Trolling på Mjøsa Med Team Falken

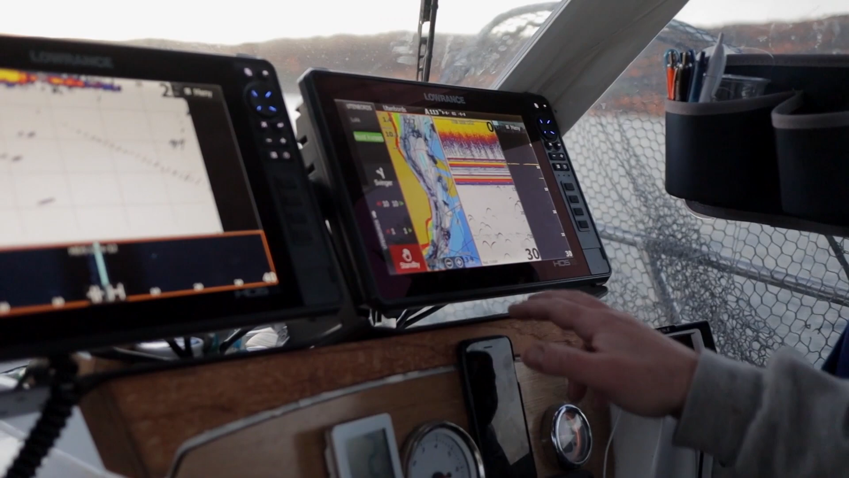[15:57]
Det er da et rent 2D-bilde.
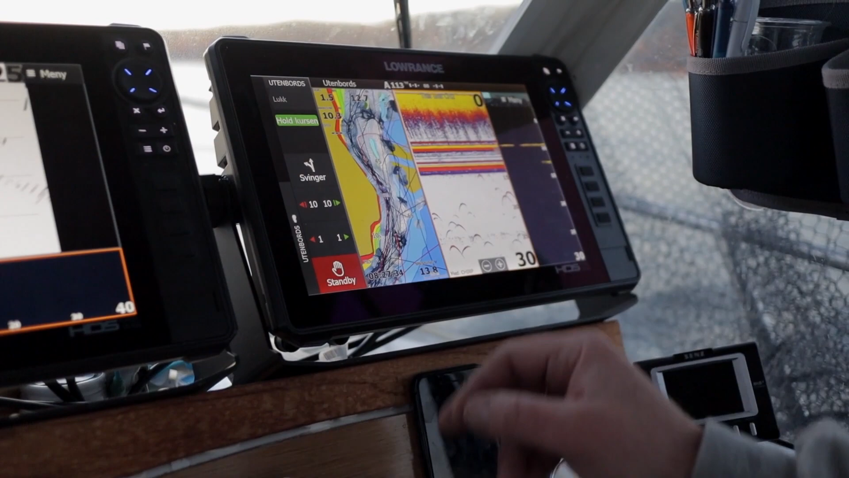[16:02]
Mitt 2D-bilde, det er sett opp med medium sharp. Det er sett opp til 30 meters djup. Jeg har lite interesse av å se hva som er under 30 meter, for jeg fisker ikke på det uansett.
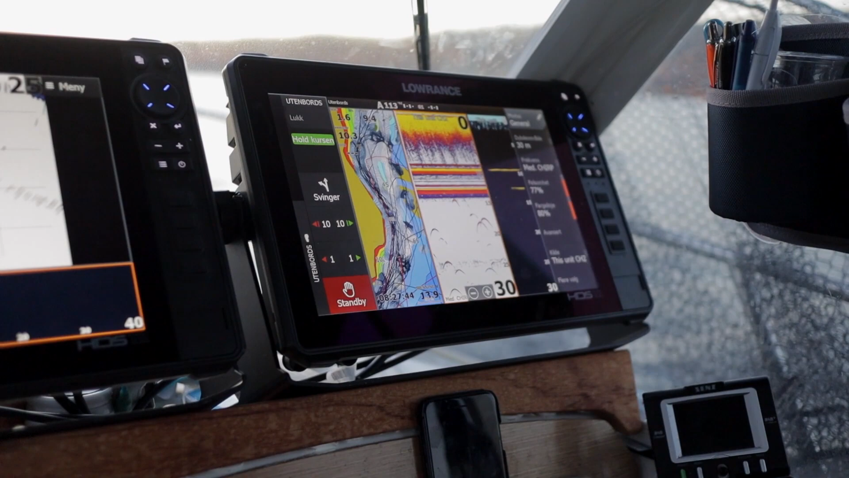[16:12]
Jeg kjører med ganske høy følsomhet. Det kan se rotet ut for enkelte.
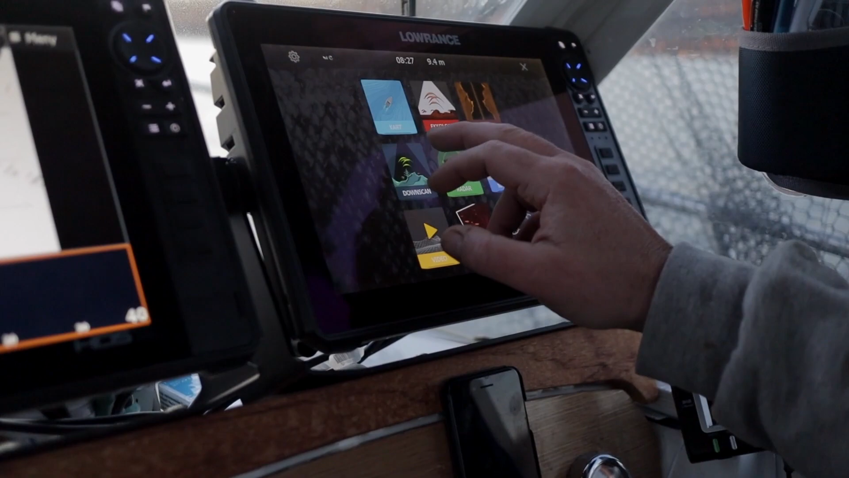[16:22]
Hvis jeg tar ut kun kartet mitt. Det var fryktelig med steg i toppen.
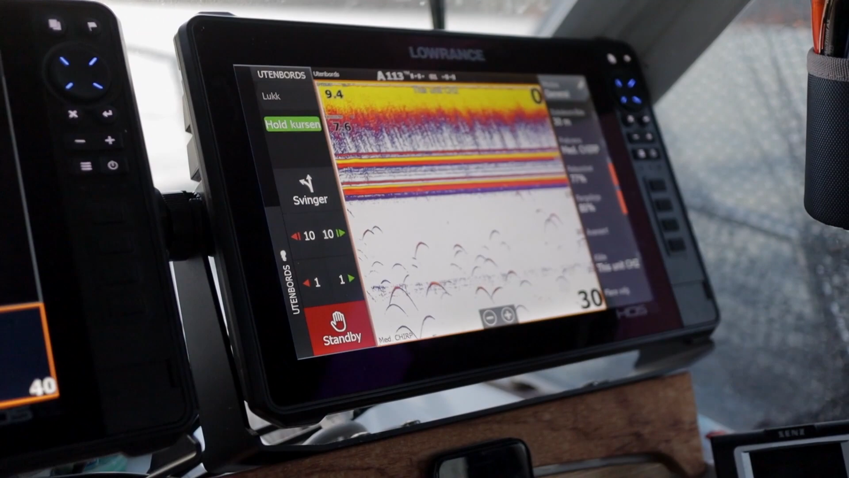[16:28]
Men jeg får med absolutt alt.
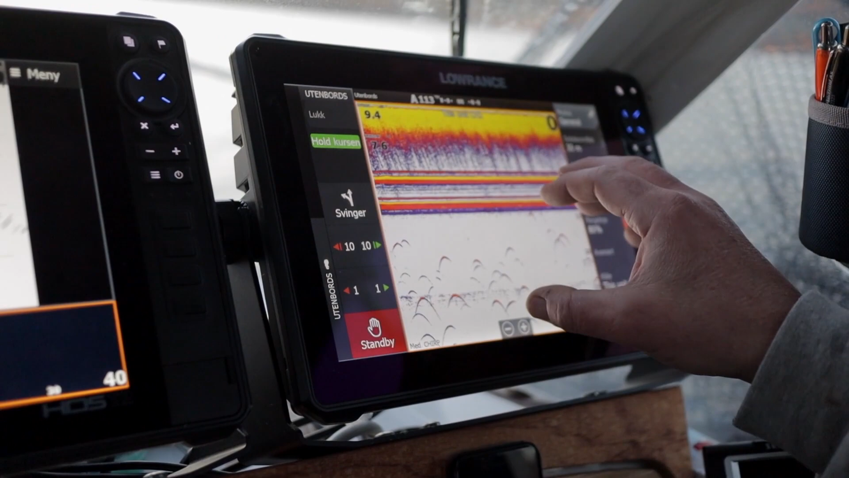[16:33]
Og det, du ser det står masse fisk litt djupere nede her. Der er en som har vært oppe på riggen og gått ned igjen og kikket.
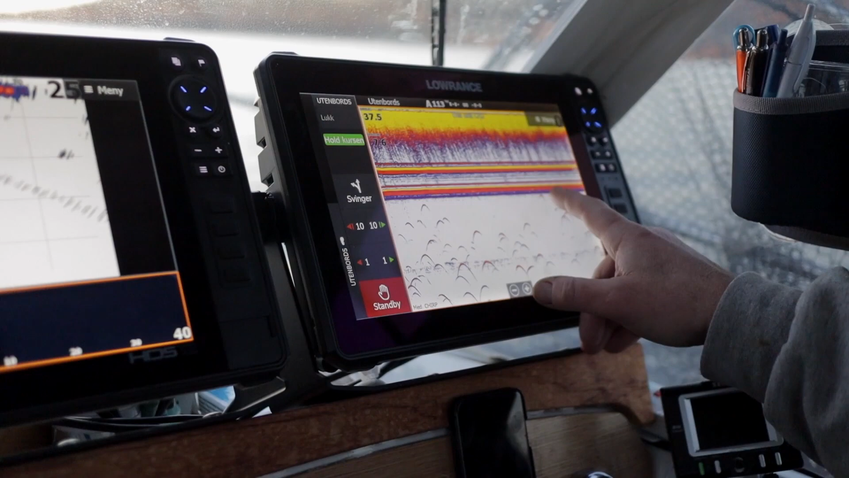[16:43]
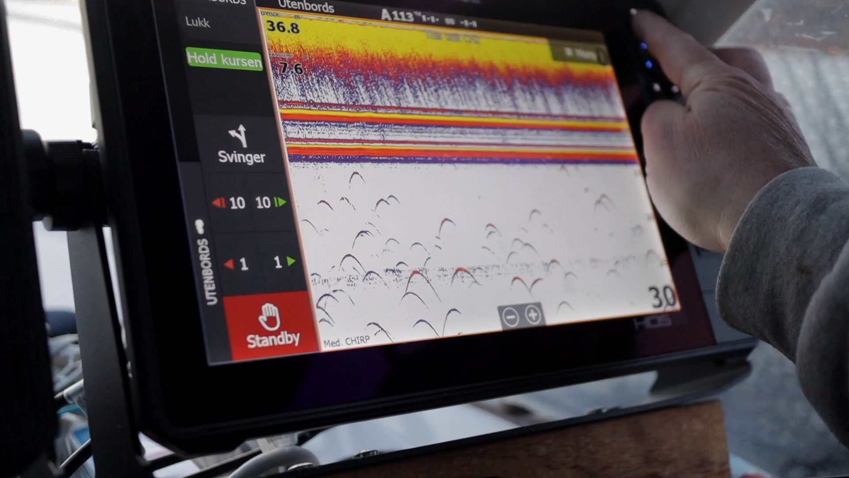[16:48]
Men når jeg har satt opp mitt oppsett i kombinasjon,
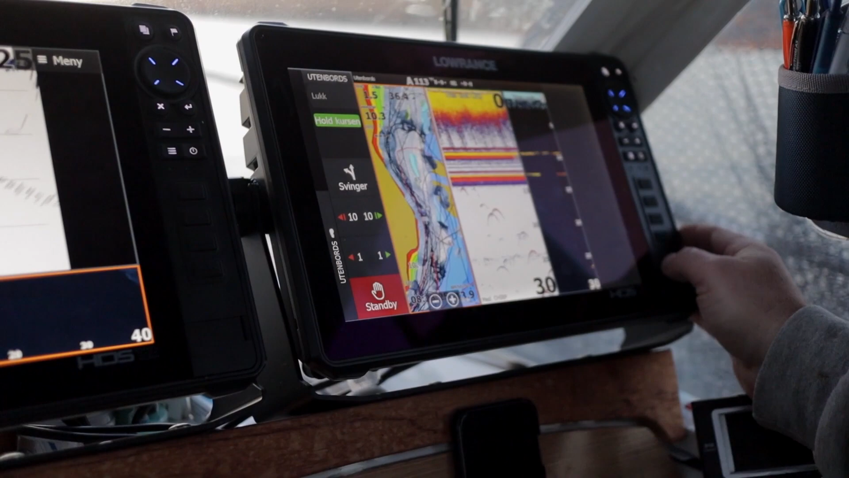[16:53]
så har jeg en liten stripe helt til høyre når jeg kjører downscan. Den downscan er da satt opp med fishreel.
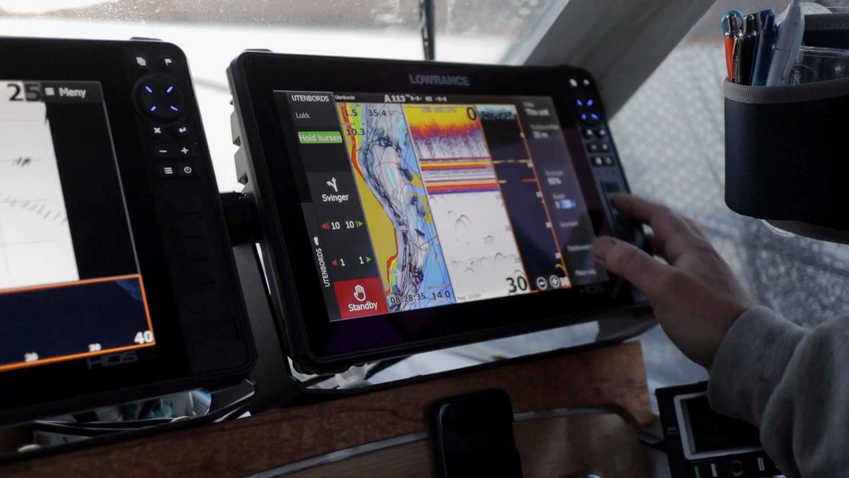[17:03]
Jeg kjører høy kontrast. Jeg vil ha tydelige signaler tilbake.
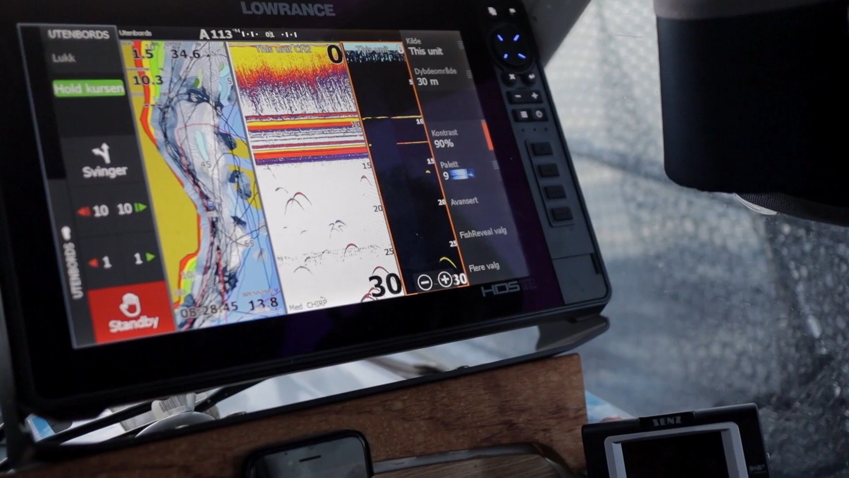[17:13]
Men det er en vesentlig ting i forskjell på min downscan og min 2D.
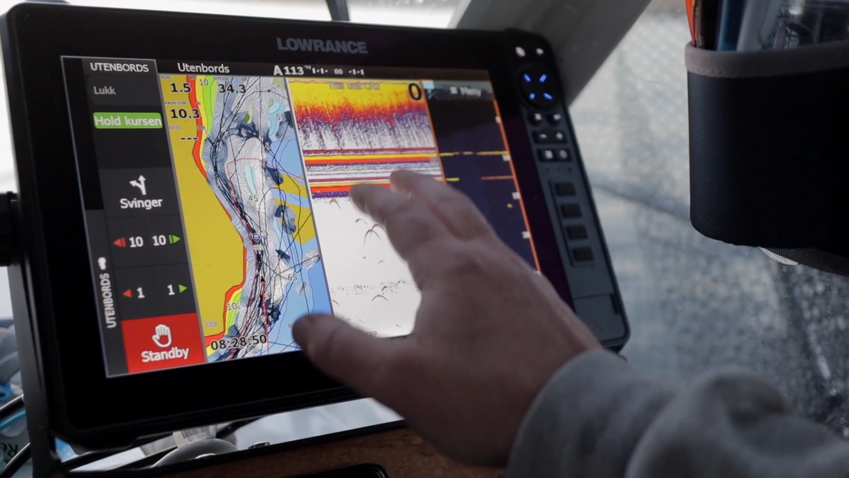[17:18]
Min 2D kan for mange oppleves som rotet, et dårlig bilde, et urent bilde.
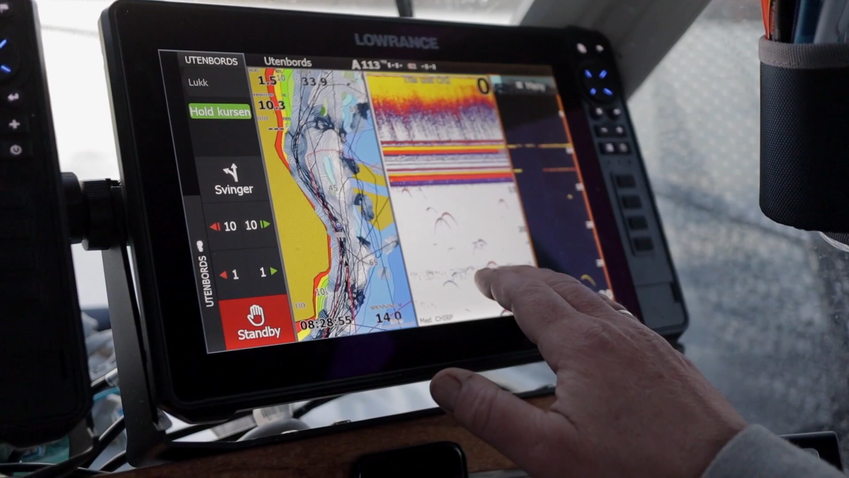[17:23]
Mens min downscan vil kunne oppfattes, der får du ingen informasjon.
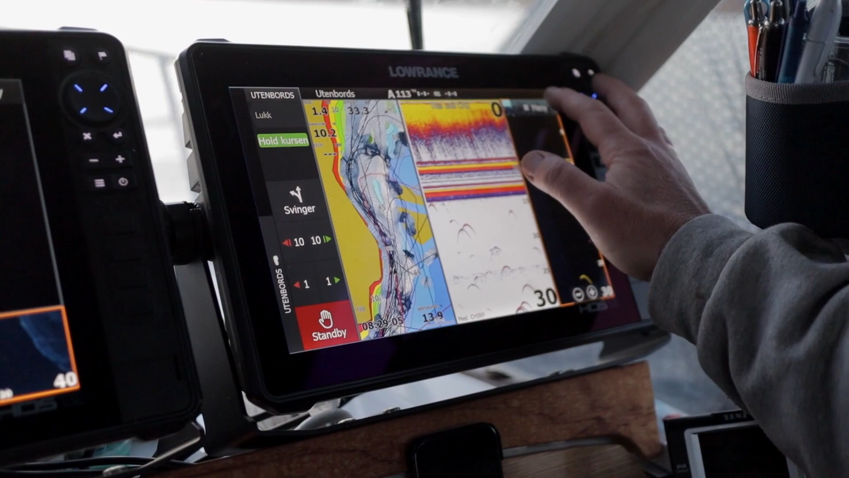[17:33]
Gjennom å kjøre fishreel, så kjører jeg følsomhet på min svinger på 55%. Og en høy fargelinje for å få tydelige tegninger. Hva oppnår jeg?
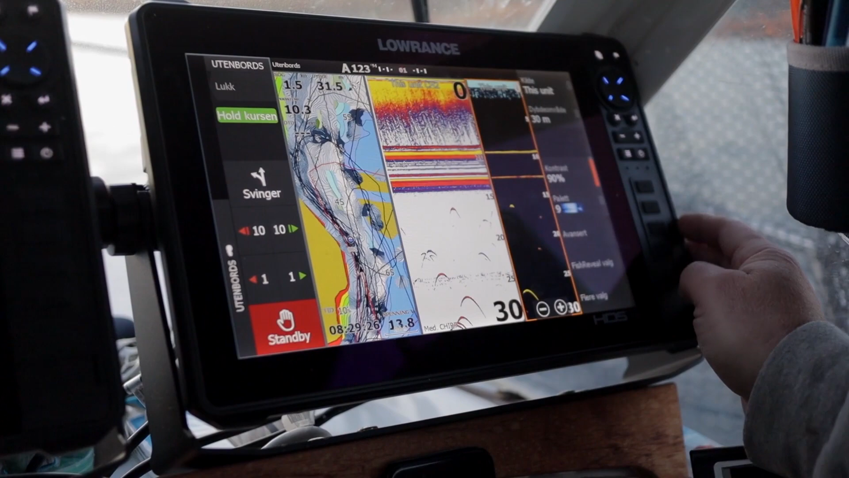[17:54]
Jo, fra det rotete 2D-bildet mitt. Og over på min downscan, hvor jeg da kjører med 55% følsomhet.
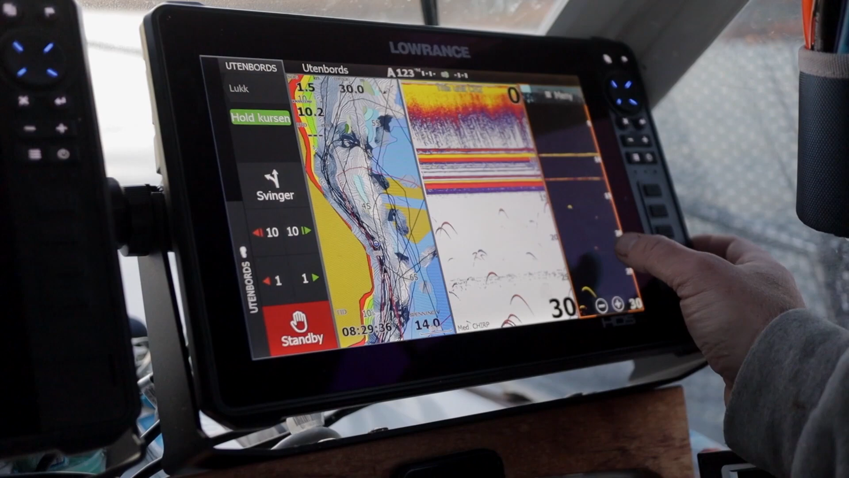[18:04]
Du har nesten ingen informasjon, annet enn noen små tegninger som kommer fram. Hva er de tegningene?
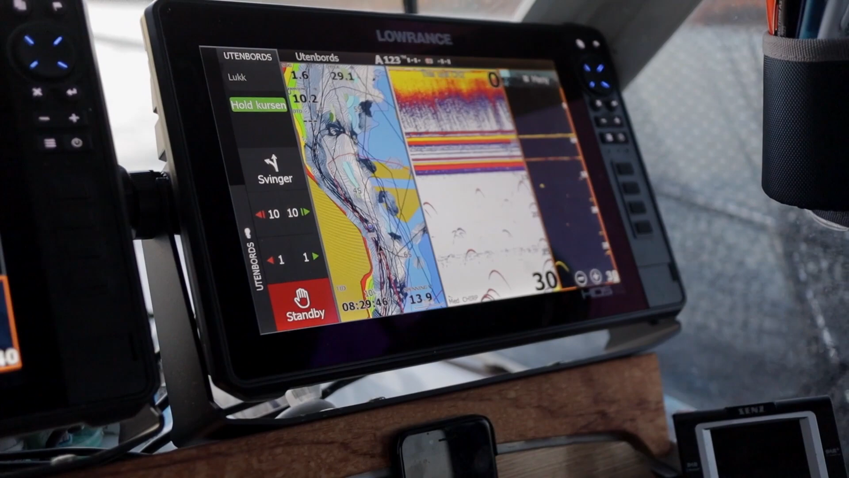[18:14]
Jo, det er tegninger av fisk som er stor nok, eller står sånn i kon,
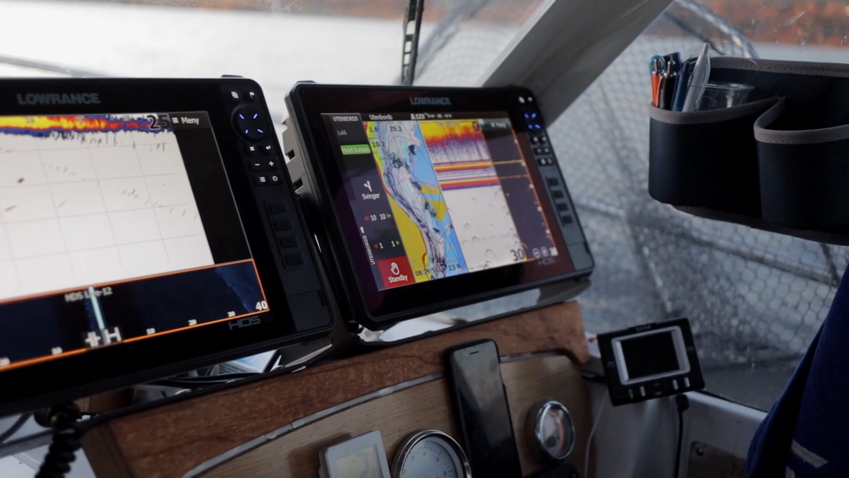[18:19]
at de kommer fram på downscan, selv om jeg kun kjører med 55% følsomhet.